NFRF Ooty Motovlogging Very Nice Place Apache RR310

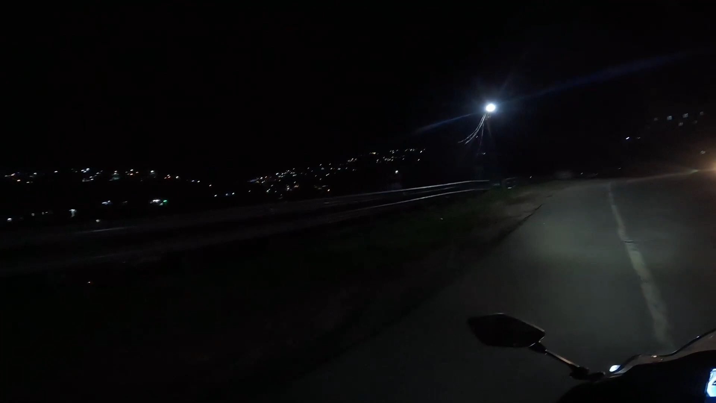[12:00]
பாருங்கள் நம்ம ஊட்டி நைட் டைமில் பார்க்குறதுக்கு செம்ம அழகு. ஊட்டி தங்களை அன்புடன் வரவேற்கிறது NFRF. ஐயோ, இங்கே ரெண்டு வழி பிரியுதே இல்லையா? ஆ, ஒரு வழி தான் போகுது. ஊட்டி இன்னும் 2 கிலோமீட்டர் ஒன்லி. இதான் NFRF ஊட்டி. கையெல்லாம் வரைச்சி போச்சு. ஐயோ,